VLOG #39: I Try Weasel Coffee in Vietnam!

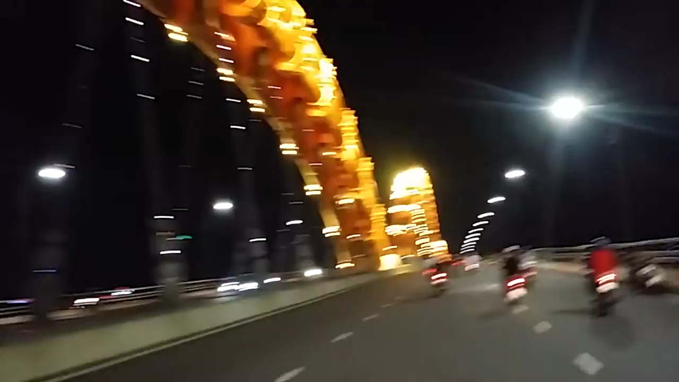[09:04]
if you can still hear me, but this is the Dragon Bridge in Danang. And every night it shoots fire.
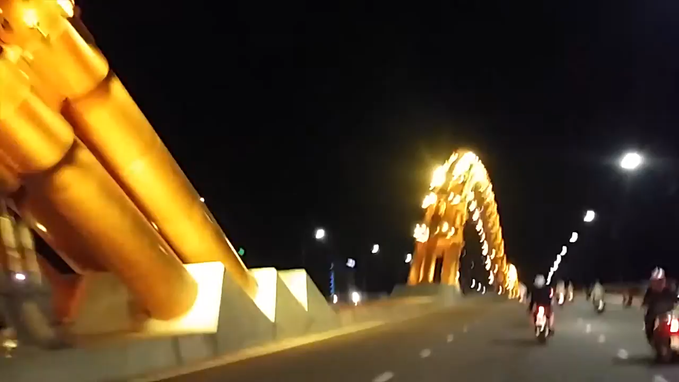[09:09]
It shoots some lovely fire and steam and water.
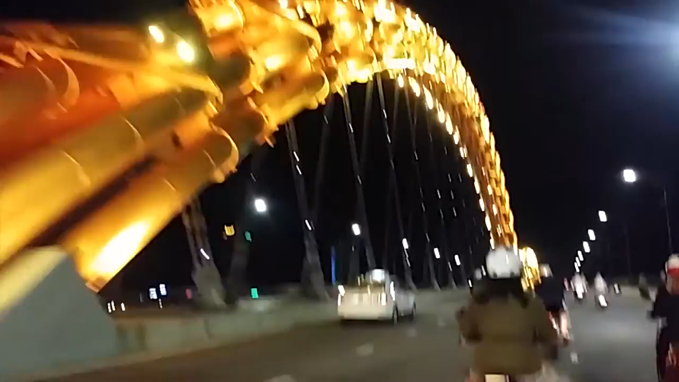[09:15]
I think we already missed the show, but to my right, take a look at that.
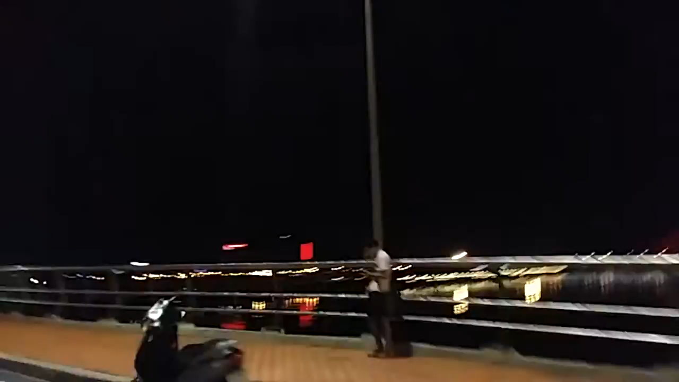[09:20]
Another bridge. We are at the tail.
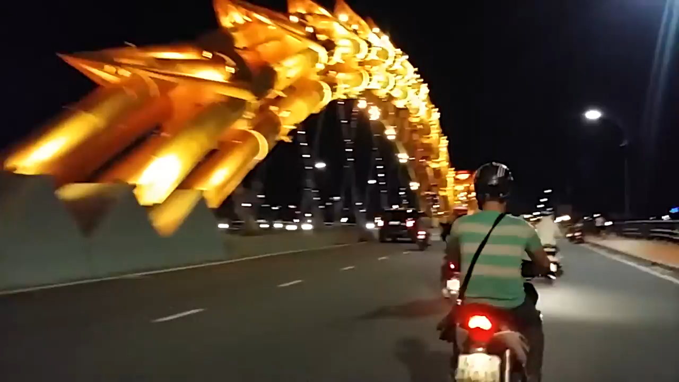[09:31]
Yeah, so the head is what spews the fire.
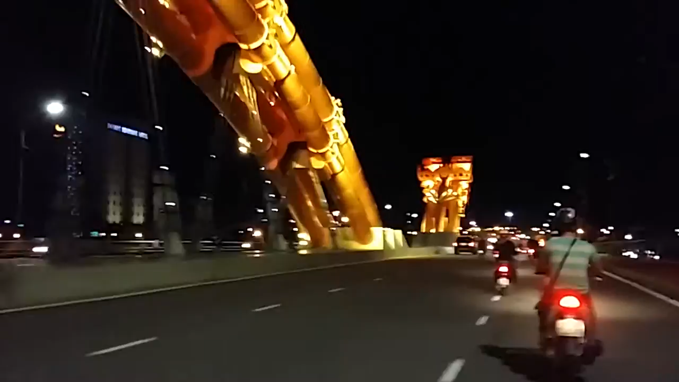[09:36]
And we're just gonna drive along the road. We stopped at the side of the road, right beside the Dragon Bridge. Right beside the Dragon Bridge, as you can see.
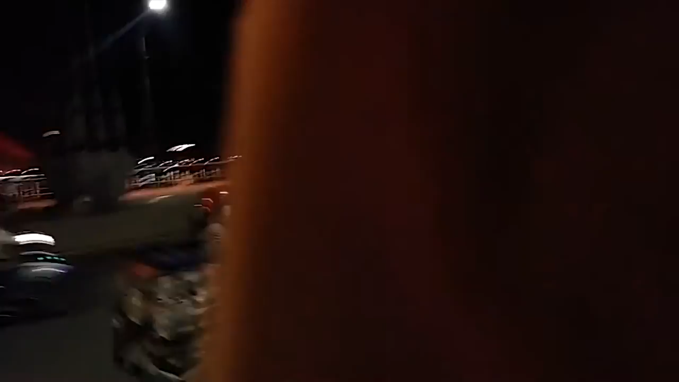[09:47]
The Dragon Bridge is over there. Yes.
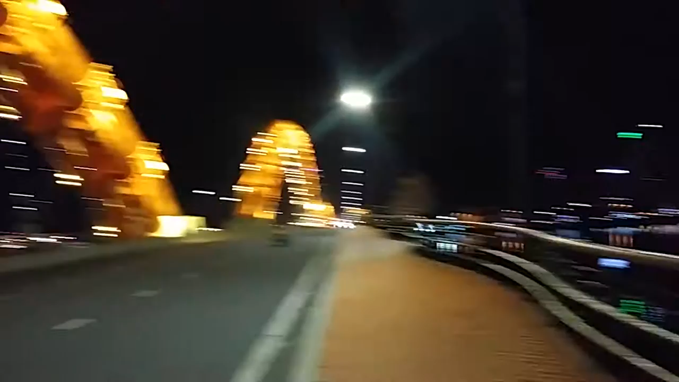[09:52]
So now, this is our stunning view of Danang. This is